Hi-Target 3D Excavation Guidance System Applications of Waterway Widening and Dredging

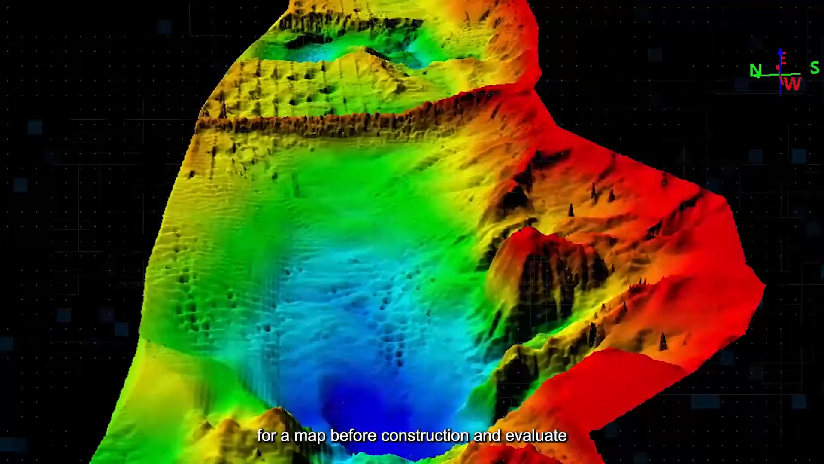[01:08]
we need to scan the underwater terrain on site for a map before construction and evaluate the underwater topography and geomorphology.
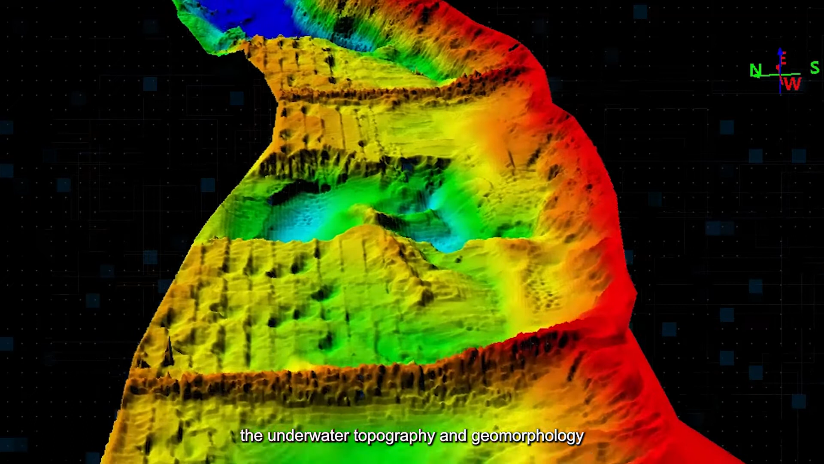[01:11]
The rocks to be broken, the amount of silt and rocks to be dredged for the operation.